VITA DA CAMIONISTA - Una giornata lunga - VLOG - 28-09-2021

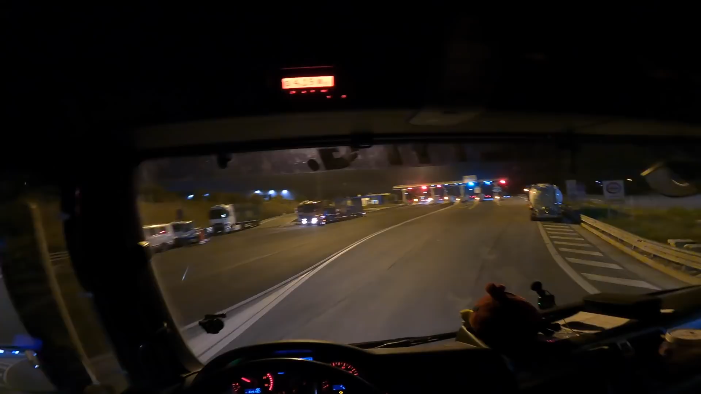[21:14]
Questi sicuramente vanno su qualche cantiere qua nella zona delle gallerie.